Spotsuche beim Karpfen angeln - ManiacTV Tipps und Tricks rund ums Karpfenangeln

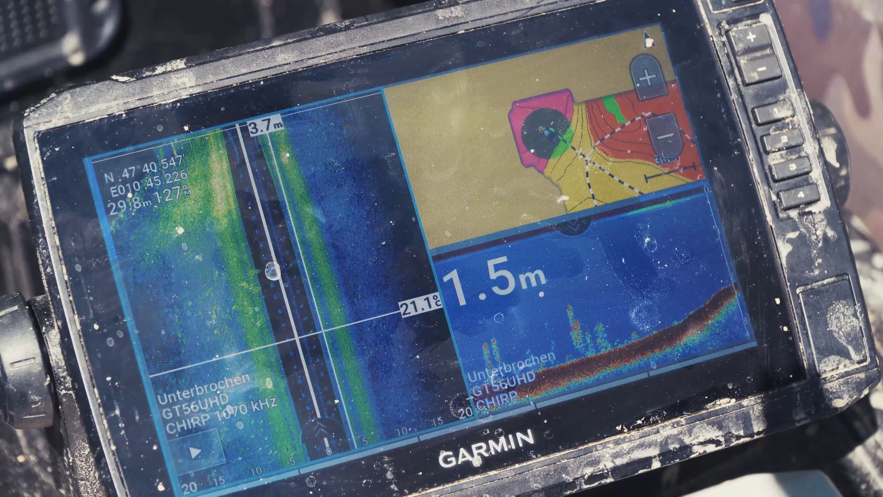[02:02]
Hier haben wir ein besseres Echolot von Garmin, das natürlich schon einen Sidescan hat.
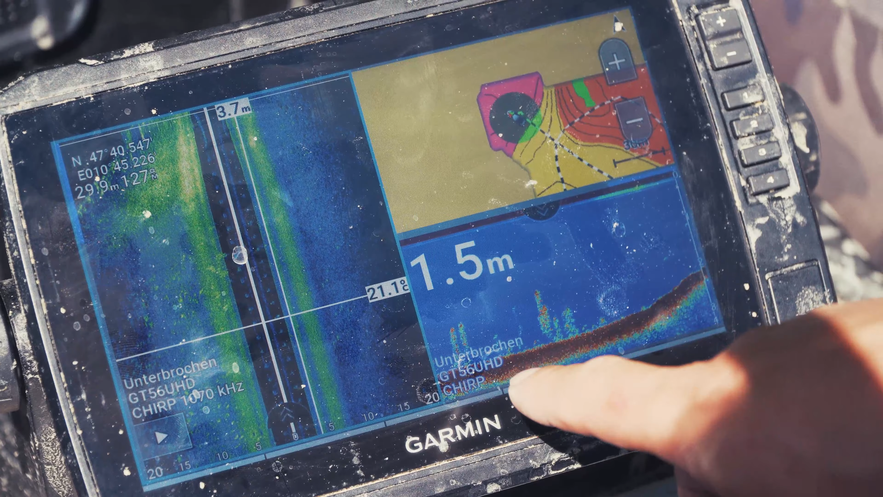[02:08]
On screen: depth 1.5 m
Hier kann man schön sehen, bei dem Downscan, wie hier die Wasserkante verläuft zum Ufer hin.
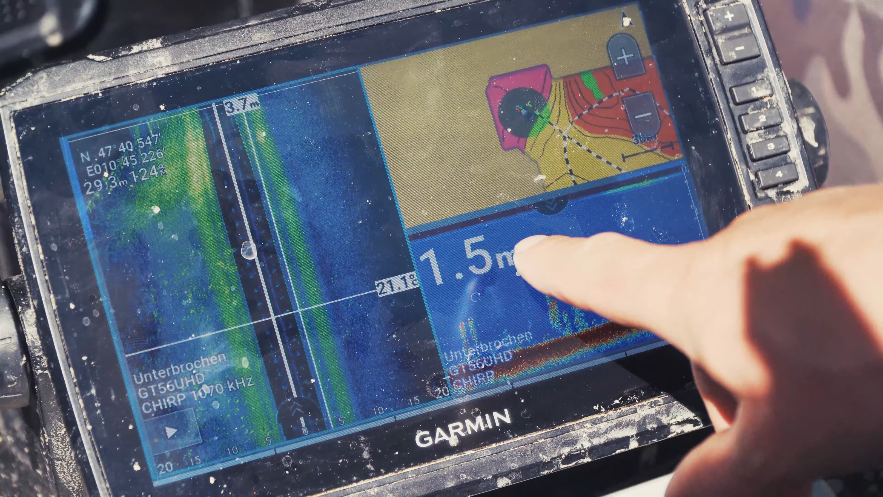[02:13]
Wir haben hier 1,5 Meter. Hier sind verschiedene Krautfelder und Krautpflanzen.
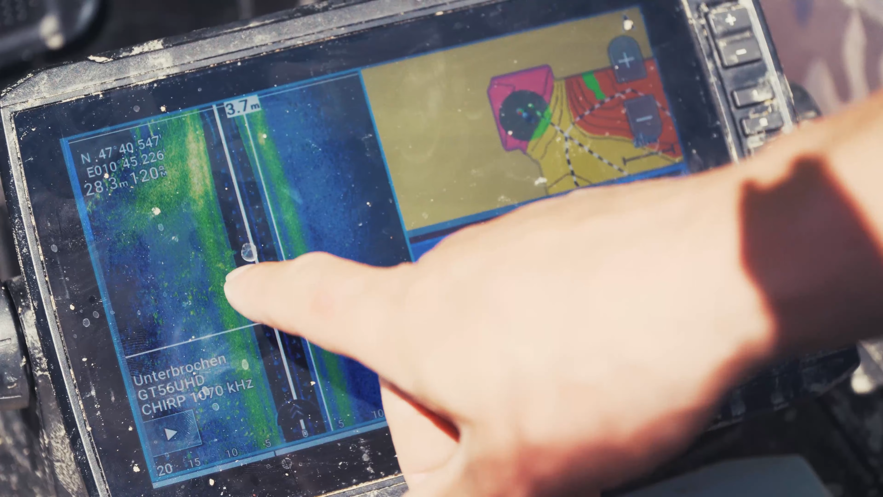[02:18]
Das kann man am Sidescan besser erkennen, durch die verschiedenen Strukturen nach links und rechts gezeigt.
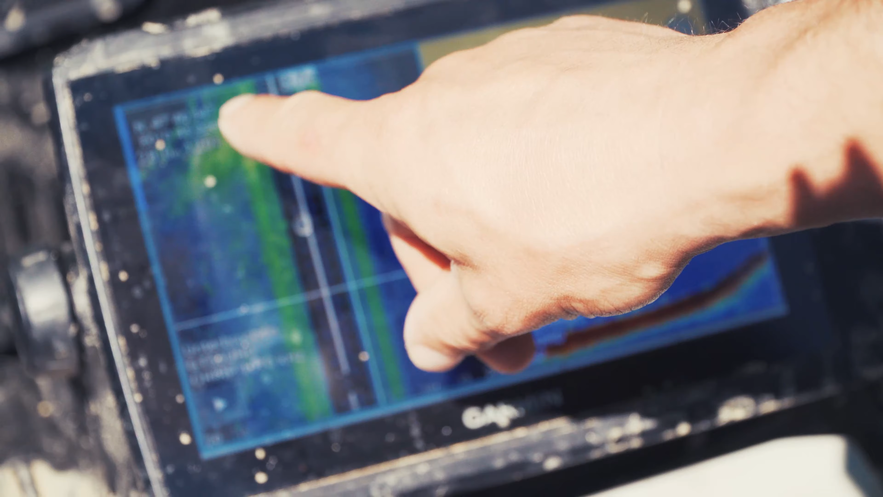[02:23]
Hier durch die Krautfelder und hier auch für einzelne Pflanzen, wo man sehr gut erkennen kann. Bei den meisten Echoloten kann man eine Gewässerkarte aufzeichnen.